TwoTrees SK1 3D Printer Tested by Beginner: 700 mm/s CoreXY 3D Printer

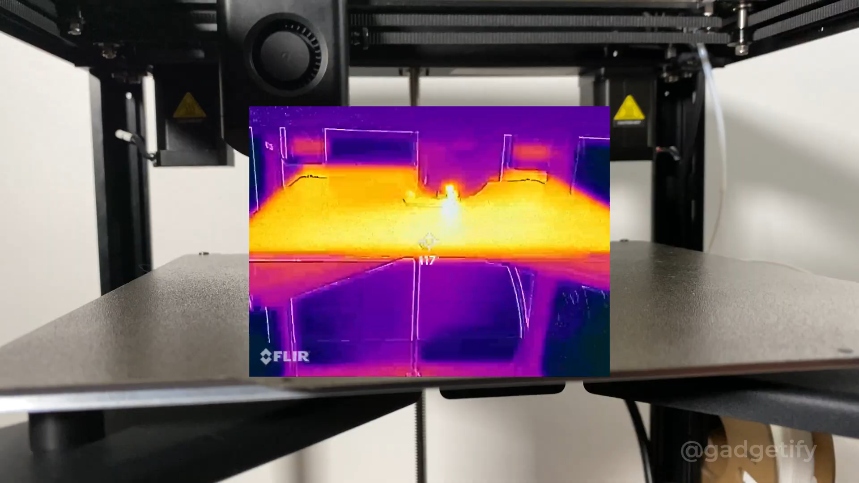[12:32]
I did the thermal image of this.
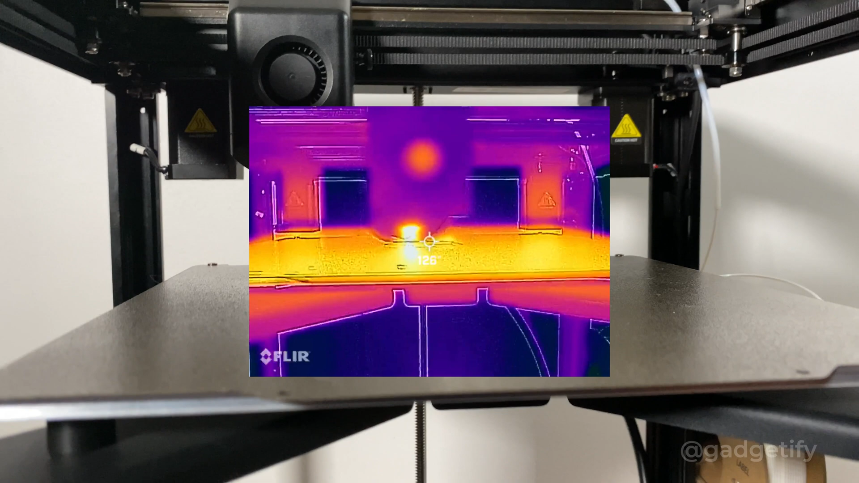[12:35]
So you want to be careful with 3D printers. There are hot parts sometimes.
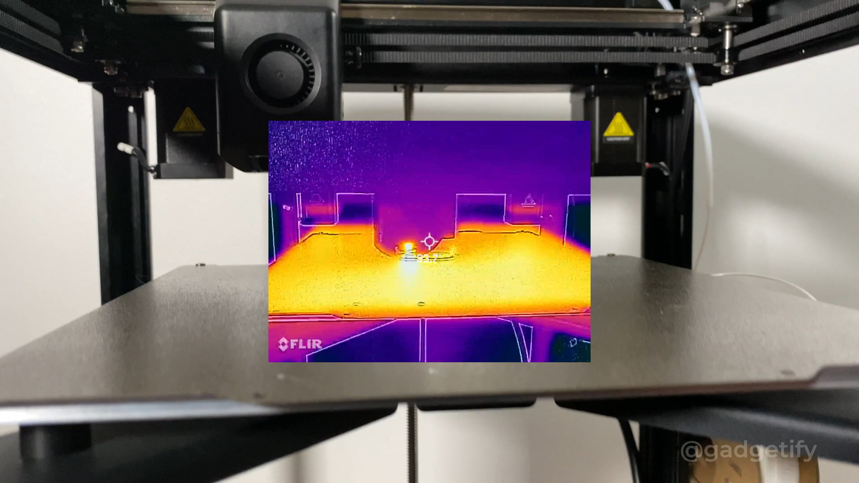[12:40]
And you just want to be careful what you touch. You also want to be careful as far as removal.